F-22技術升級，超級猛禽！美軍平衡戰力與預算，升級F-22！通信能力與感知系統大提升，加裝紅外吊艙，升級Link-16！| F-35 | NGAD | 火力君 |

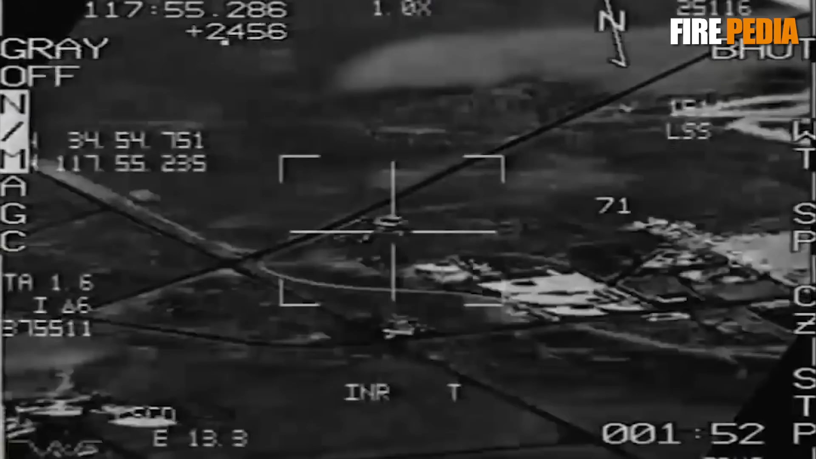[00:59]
在8月底的时候美国国防部宣布与雷神公司达成一份价值11美元的合同主要内容就是提升F22的沾搜能力强化其生存能力与消息互通信
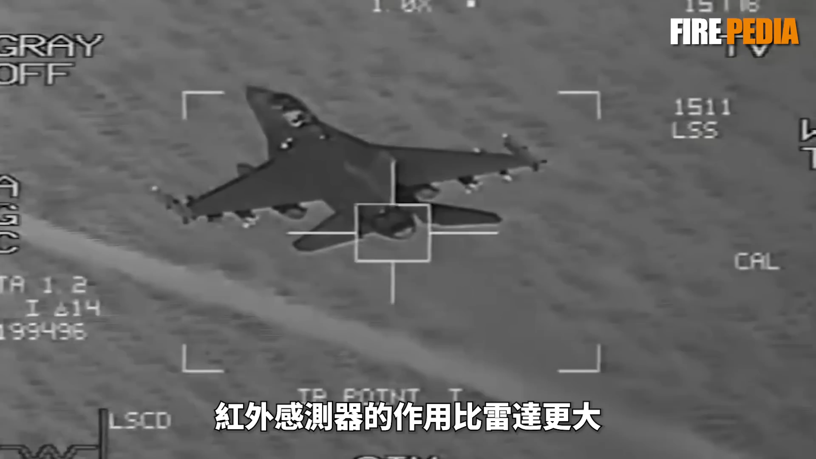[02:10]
感器的作用比雷达更大而F22没有装备
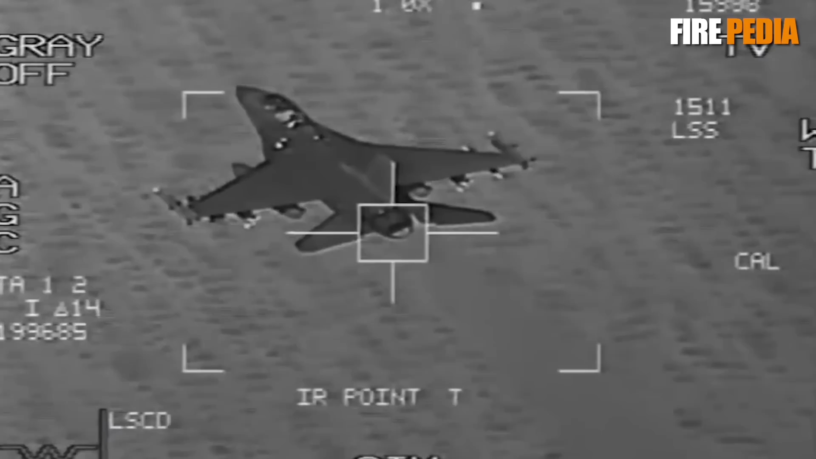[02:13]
如果使用APJ77很容易暴露自己的坐标为了保证作战能力美国就计划为F22假装红外掉舱
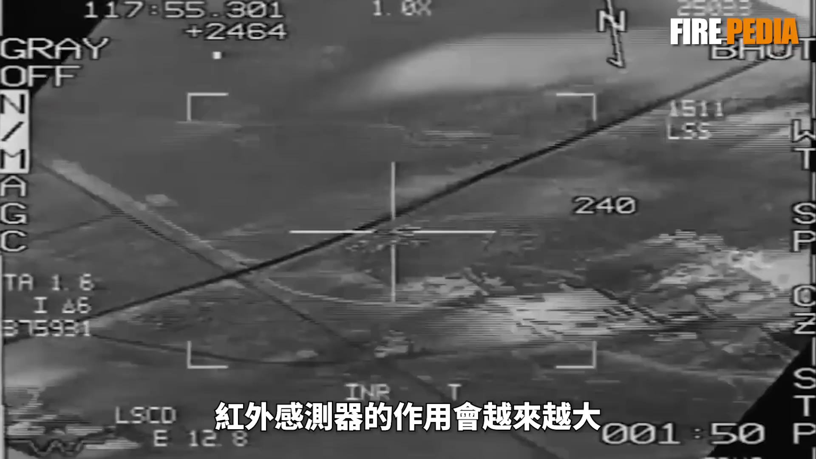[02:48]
而且美军也没有想到红外传感器的作用会越来越大实际使用时F22的APJ77雷达相当强但是只
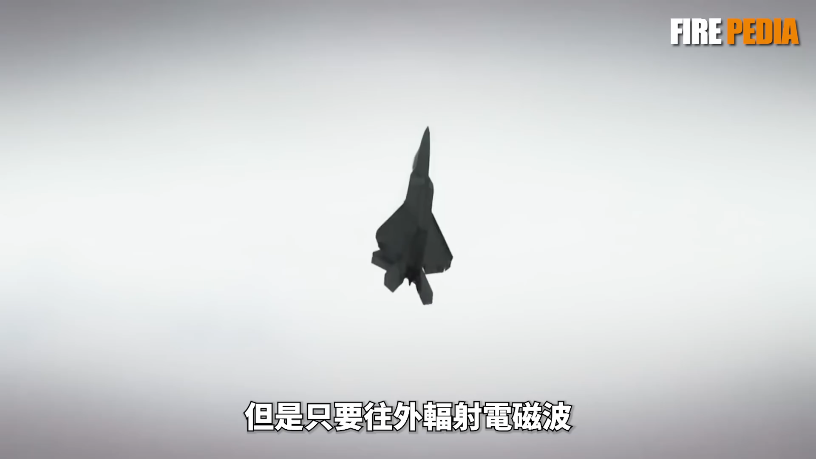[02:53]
要往外辐射电磁波很可能会暴露自身坐标随时招来敌方导弹
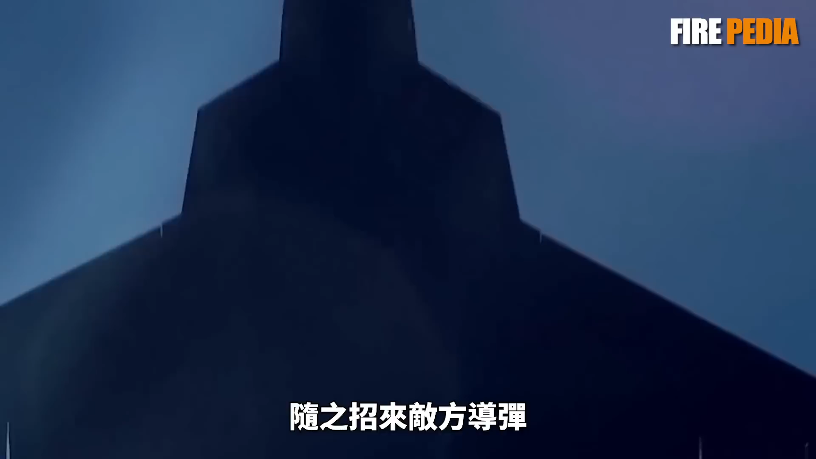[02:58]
相比之下红外传感器无需发射任何信号仅被动
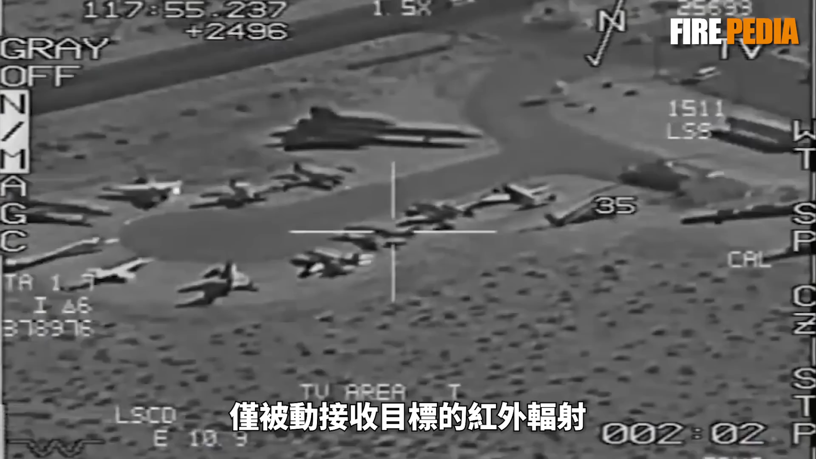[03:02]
接收目标的红外辐射可以让F22在不开启雷达的情况下获得目标的位置